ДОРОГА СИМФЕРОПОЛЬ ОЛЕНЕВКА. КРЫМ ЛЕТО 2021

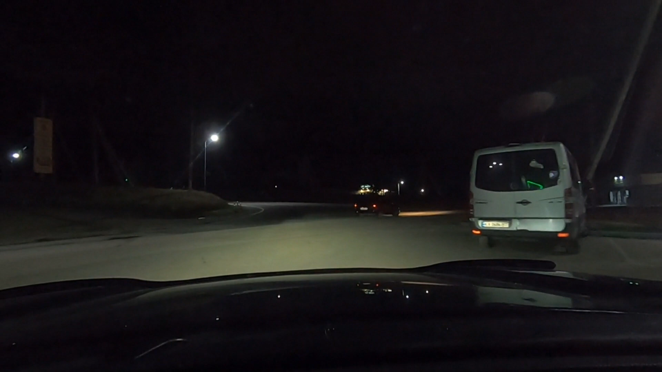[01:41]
Так, теперь разобраться, где нам выбраться на трассу. Здесь у нас
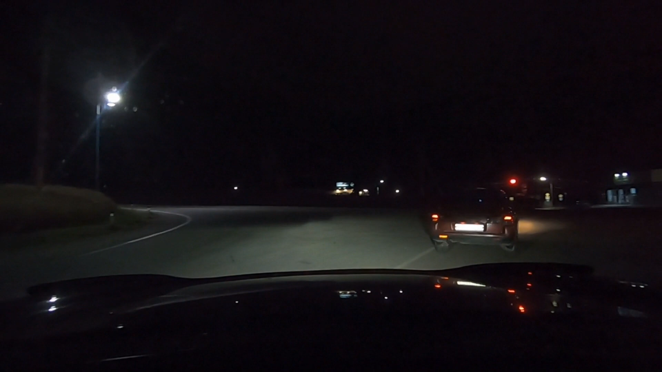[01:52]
небольшой был съезд на заправочку для того, чтобы немножко сбить сон. Направить можно. Мы направо.
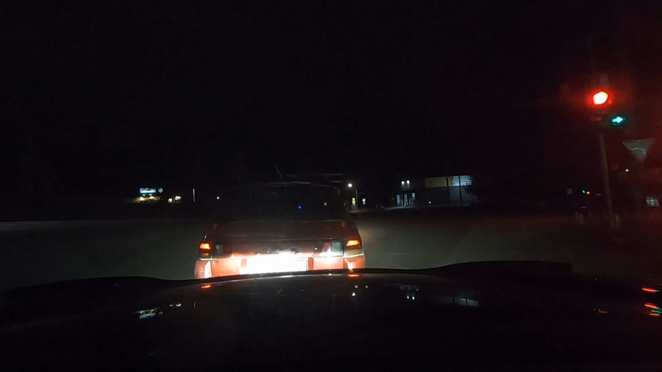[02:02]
Так, пардон. Спасибо, навигатор. Да, у меня навигатор немножко помогает, как выехать.
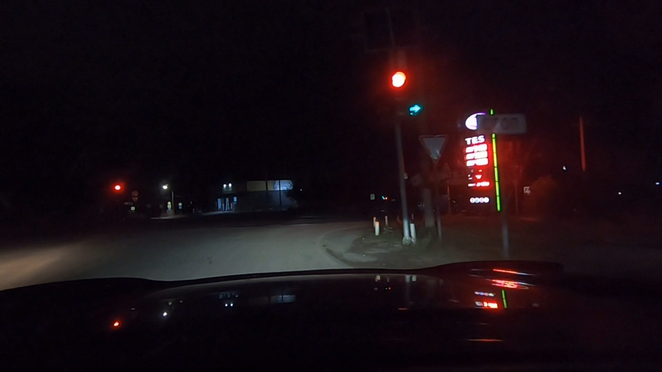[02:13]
Я что-то немножко заблудился. Да, вот на трассу, там мне показалось, надо выйти. Это еще не туда. Да, темно на улице, ребятки. Ну что ж, посмотрим, прокатимся по ночному Симферополю, насколько это даст поснимать его красоты ночные.
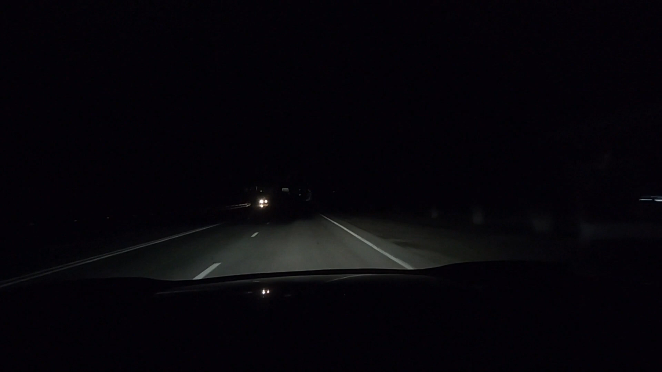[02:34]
Говорят, что здесь очень красивый. Сейчас закроем. А вообще я тут.
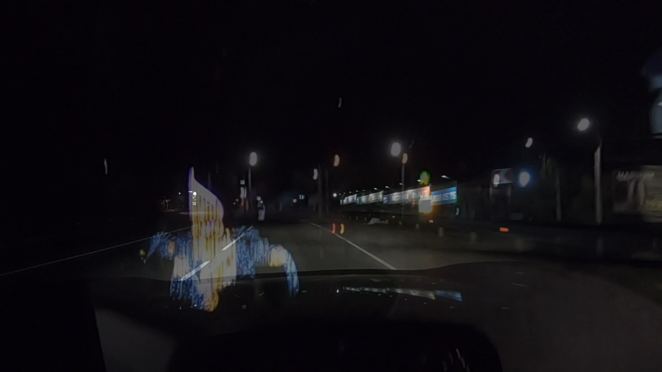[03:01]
Думал, что здесь вот на круговом движении,
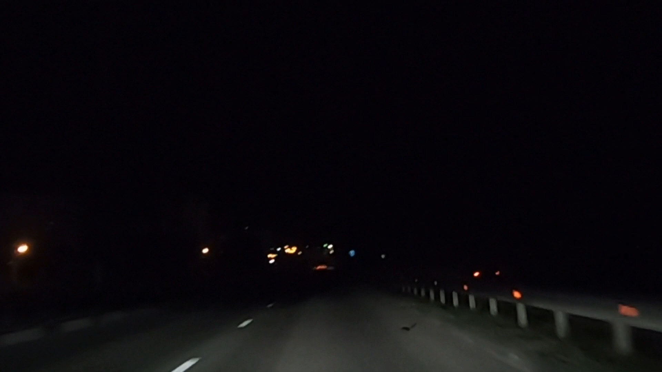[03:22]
Надо, наверное, разрешение поставить другое немножко. Друзья, ну что, съезжаем мы с объездной в сторону Евпатории.
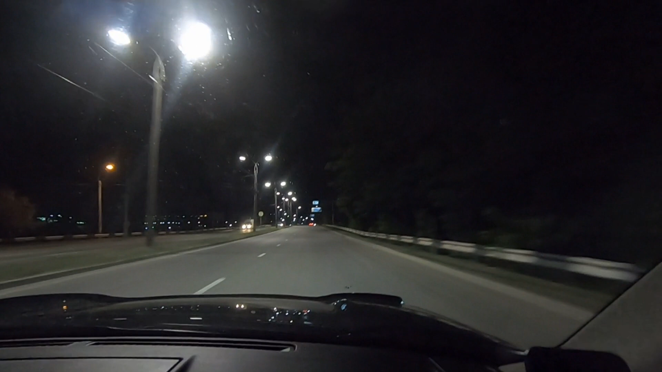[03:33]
Пока нам, кроме тех водопадиков из гирлянд, ничего пока не попадается красивого, освещенного. Но мы не теряем надежды, что увидим красивый ночной город Симферополь, хотя бы с объездной.
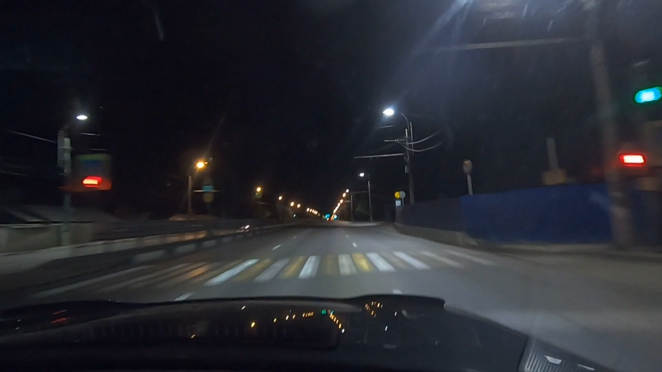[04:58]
друзья, ну что, как раз проезжаем мы сейчас возле аэропорта. И посмотрите, какой он красивый. Насколько, конечно, его возможно ночью
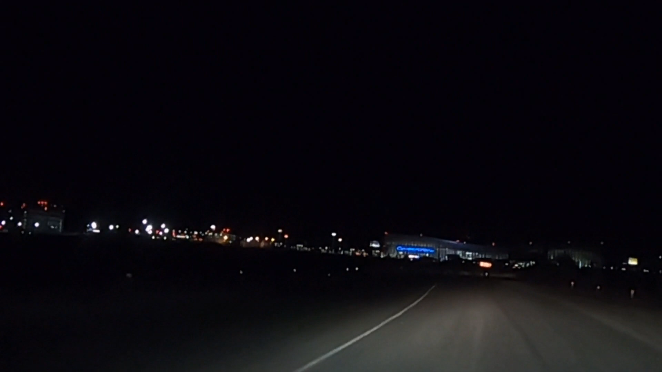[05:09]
разглядеть. Но подсветочка там сделана оригинальная. А мы какими-то тут ремонтными объездными путями уходим.